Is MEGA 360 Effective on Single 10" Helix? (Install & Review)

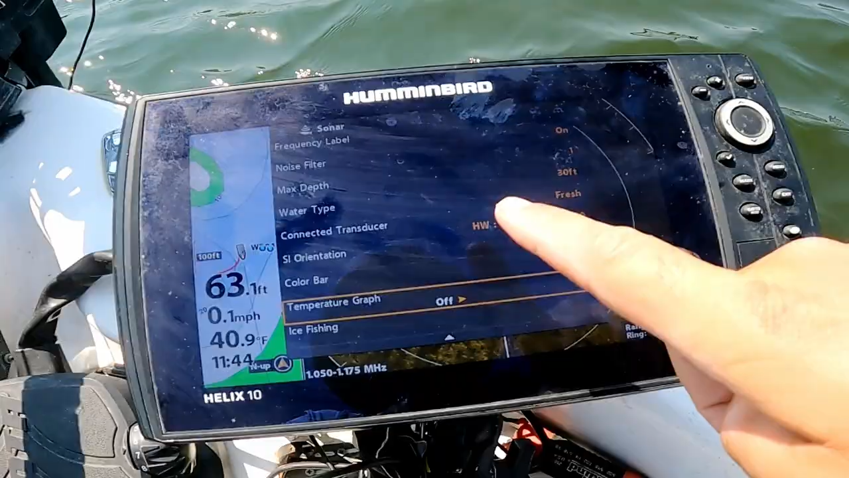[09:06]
On screen: depth 63.1 ft, water 40.9°F, speed 0.1 mph
the other thing i had to do to get my splitter to work is i had
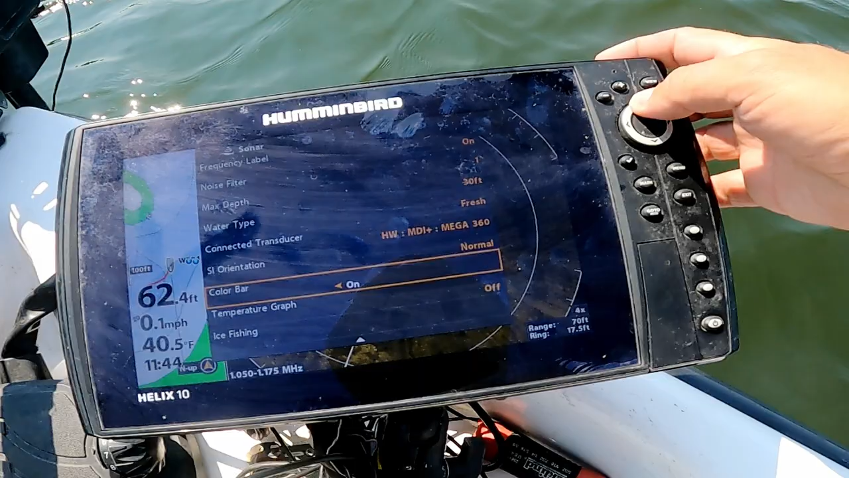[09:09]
On screen: depth 62.4 ft, water 40.5°F, speed 0.1 mph
to go into connected transducer and select the transducer plus the mega 360. when i just had the mega 360 selected i wasn't getting the
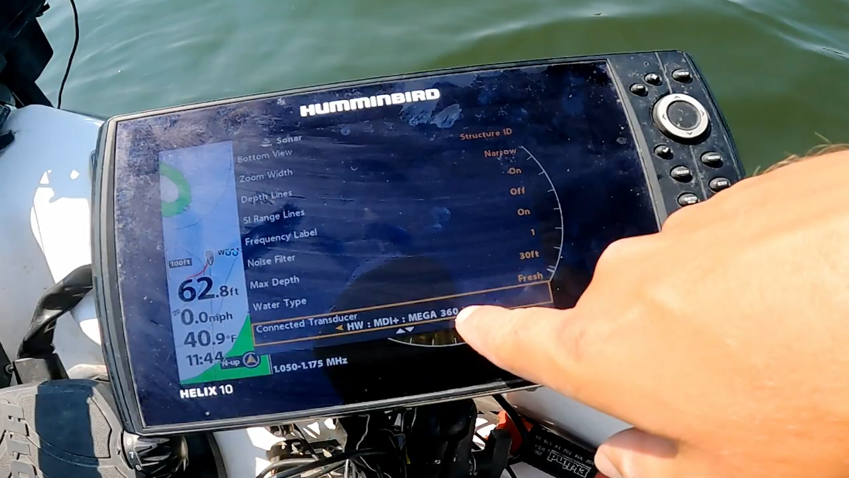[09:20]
On screen: depth 62.8 ft, water 40.9°F, speed 0.0 mph
that down sonar so you have to go in there and make that setting adjustment as well if you want to run a single unit and split and be able to get that
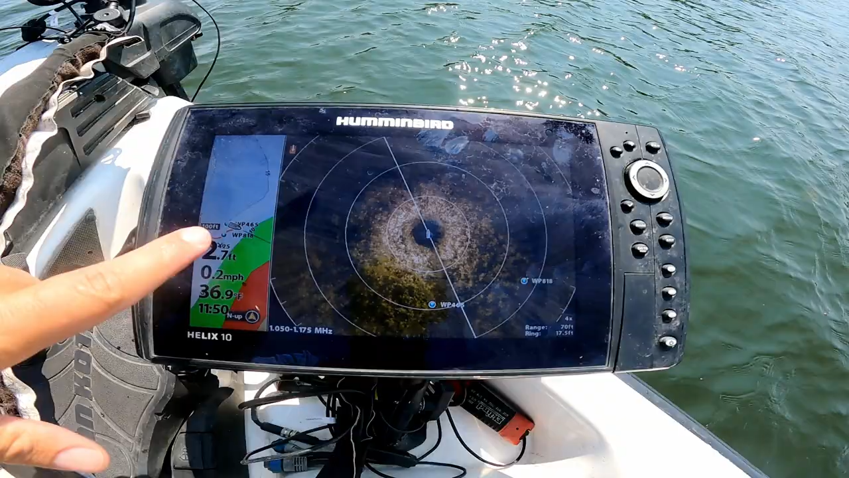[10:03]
On screen: depth 2.7 ft, water 36.9°F, speed 0.2 mph
you can see we're up here actually picking apart some old waypoints i have and you can actually see them on the screen in relation to the boat as the boat turns these uh you know these waypoints will pivot and we're actually really close to
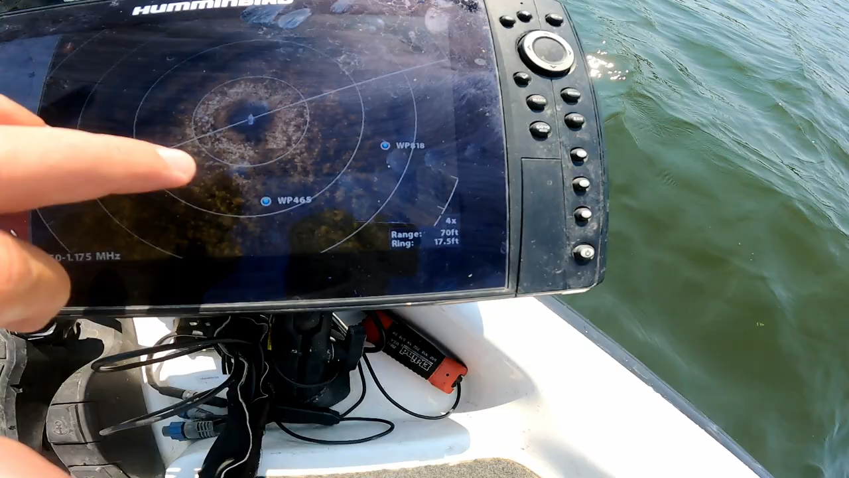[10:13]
where i caught them in the past in this thick milfoil but you can see it's just really thick milfoil all the way around there honestly don't need the 360 to fish this kind of stuff but it's interesting to see what it looks like on your screen in
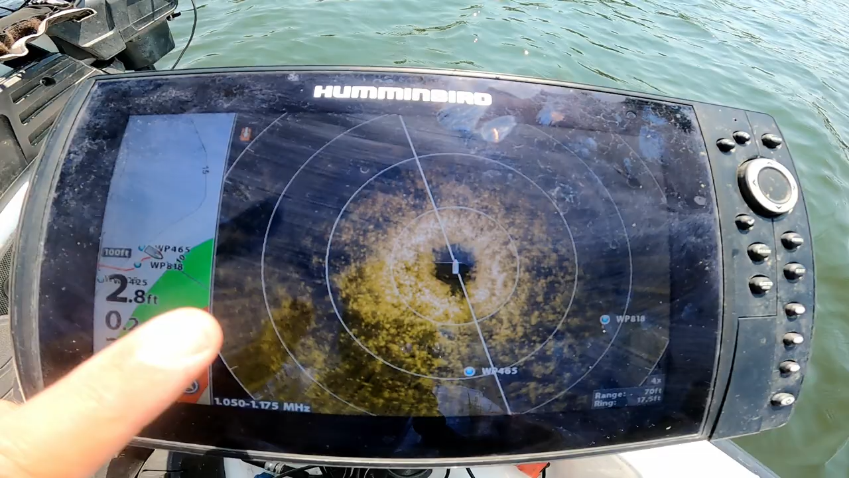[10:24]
On screen: depth 2.8 ft
an area that you've already been fishing an area that you're familiar with so that's the biggest tip when
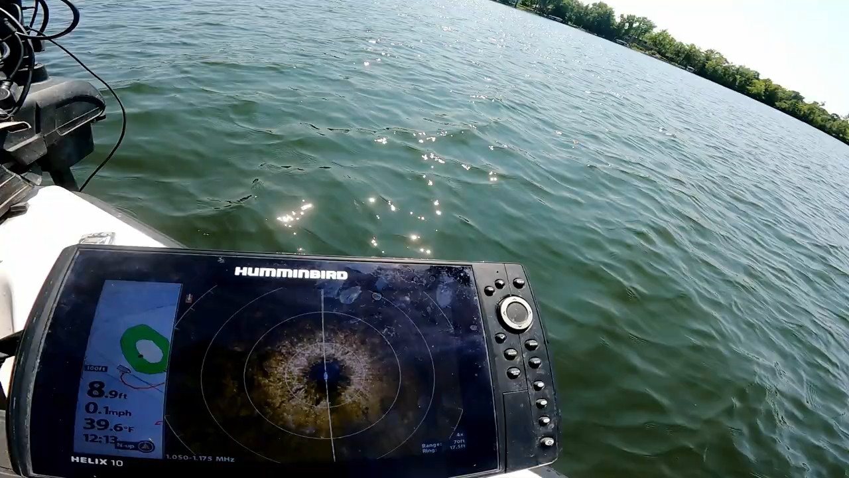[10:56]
On screen: depth 8.9 ft, speed 0.1 mph
can see here on the 360 like the nose of the boat is up in thicker grass right on the edge and
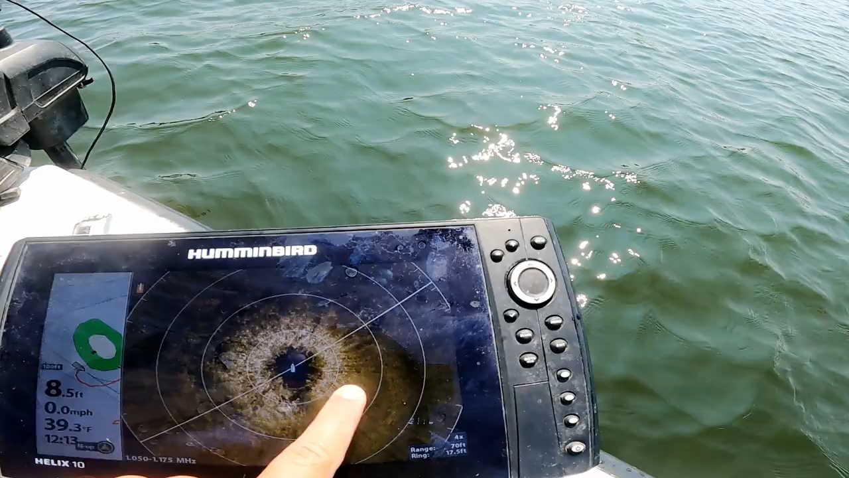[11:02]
On screen: depth 8.5 ft, speed 0.0 mph
then like out to the side so i'm basically sitting almost maybe just slightly on top of the edge but out behind me you can see that's more sand not so much weed so you got weeds all right so the
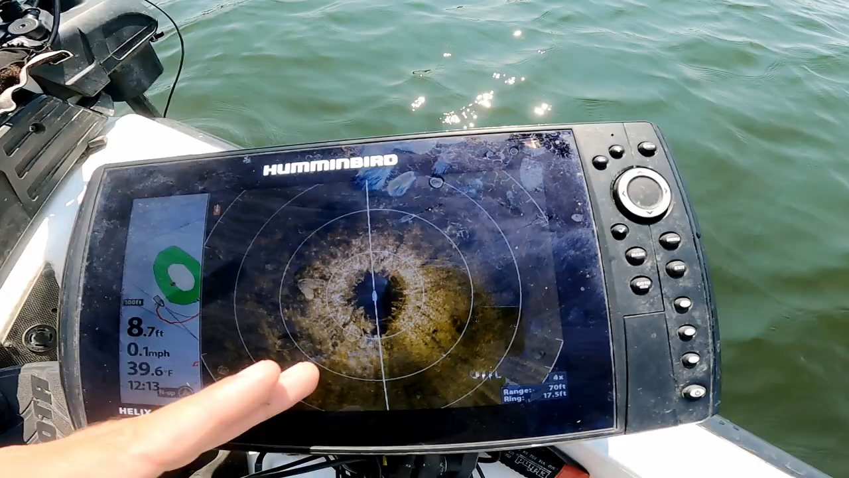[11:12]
On screen: depth 8.7 ft, water 39.6°F, speed 0.1 mph
weed line is basically right here and my boat sitting right there so it helps you better understand according to this little hump here where i'm in relation to the hump uh and where i am in relation
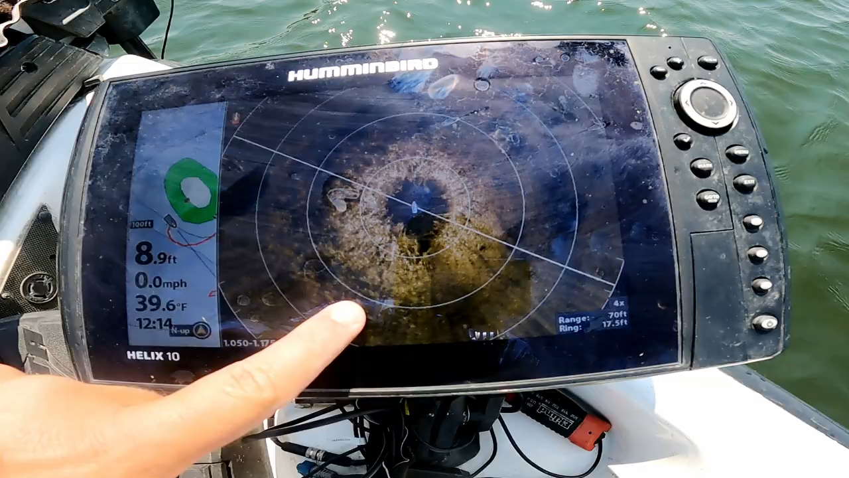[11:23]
On screen: depth 8.9 ft, water 39.6°F, speed 0.0 mph
to the weed line on that hump so it just gives you even better visual reinforcement while you're fishing offshore to
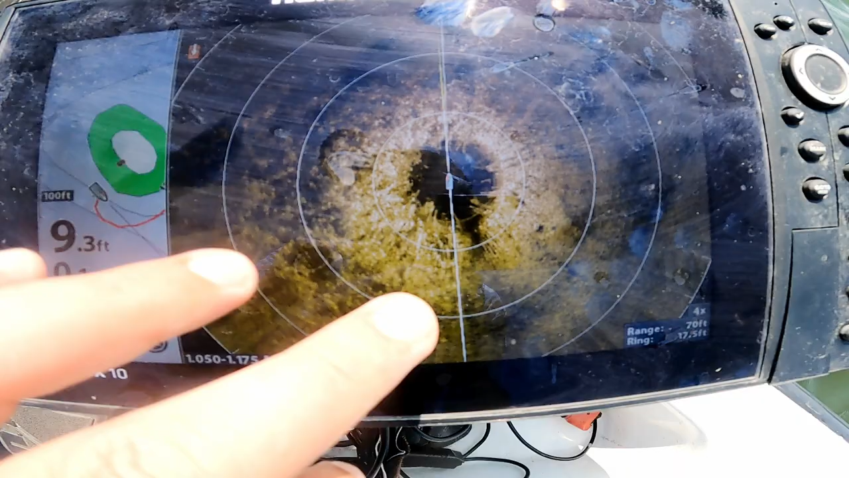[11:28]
On screen: depth 9.3 ft
make precise presentations depending on if you want that clean bottom maybe there's a little rock there or if you want to actually be in the grass depends on where you find the bass that day all
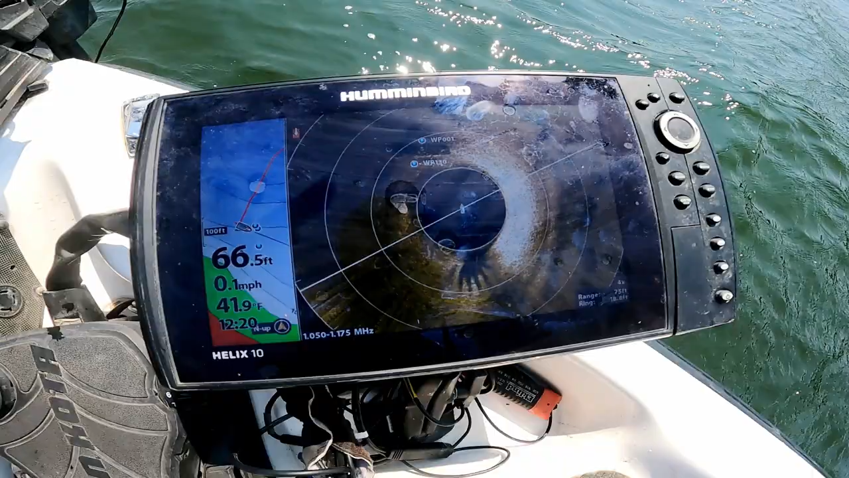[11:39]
On screen: depth 66.5 ft, water 41.9°F, speed 0.1 mph
right it's a little windy hopefully you can hear okay but i'm pulling up on this uh
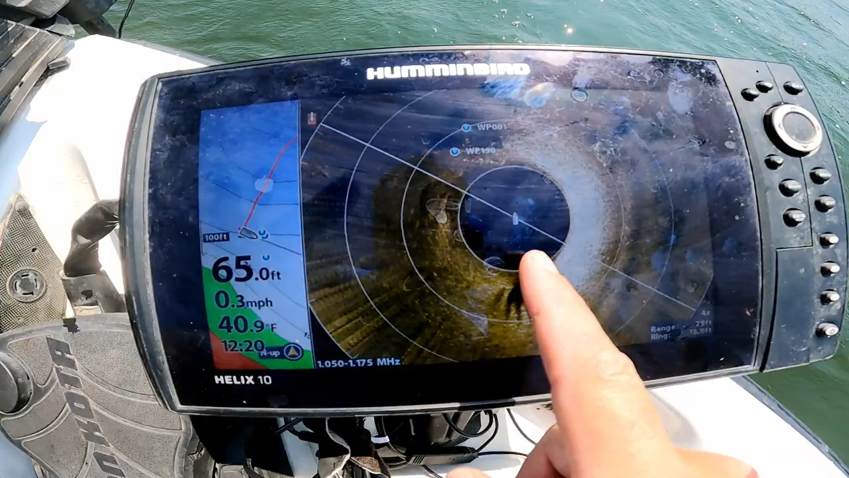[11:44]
On screen: depth 65.0 ft, water 40.9°F, speed 0.3 mph
offshore spot and the picture's pretty clear but we're in the waves so that distorts a little bit but we've kind of got like an
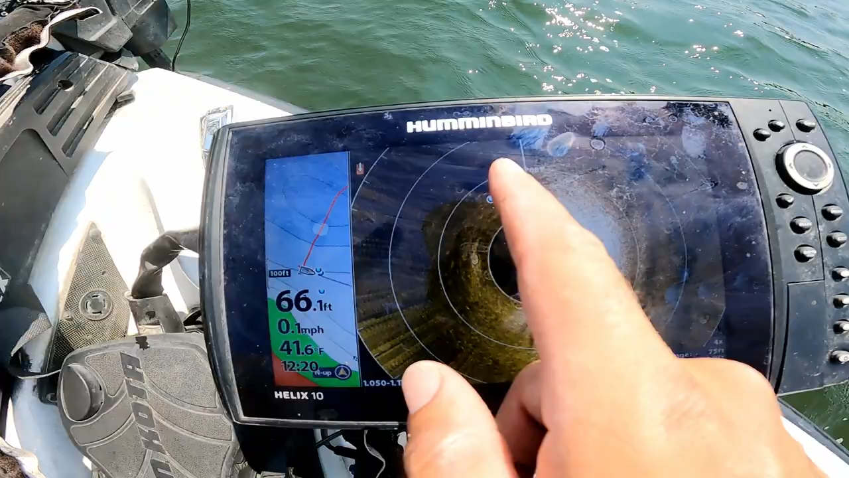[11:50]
On screen: depth 66.1 ft, water 41.6°F, speed 0.1 mph
old sunken boat lift dock or something out here uh in some deeper water we're gonna go ahead and pitch to this but you can see this
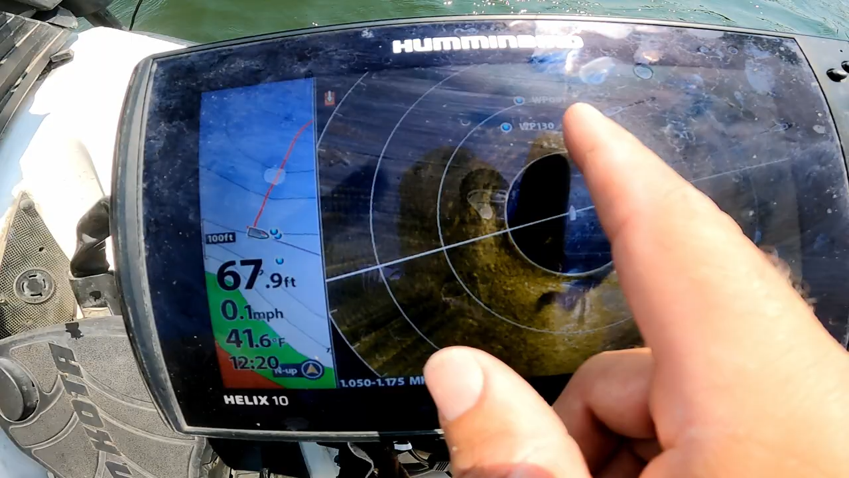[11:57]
On screen: depth 67.9 ft, water 41.6°F, speed 0.1 mph
uh image that's just in front of the boat on my old waypoints helps you make that accurate cast